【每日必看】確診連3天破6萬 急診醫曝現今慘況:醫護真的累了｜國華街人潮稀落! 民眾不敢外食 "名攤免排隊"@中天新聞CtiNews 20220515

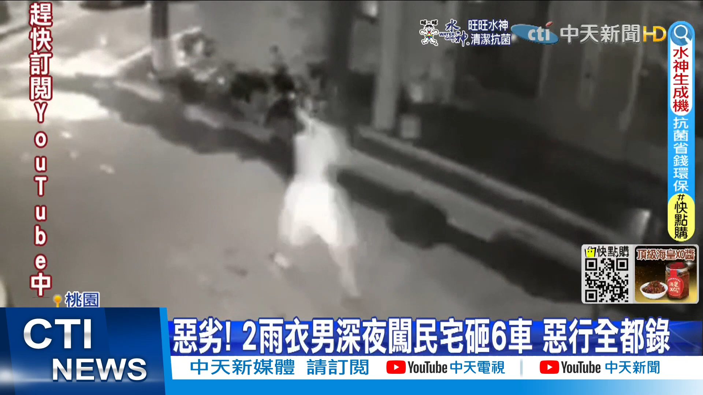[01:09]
碎了一大片车主马上报警处理发现现场共有六辆自小客车遭到回损警方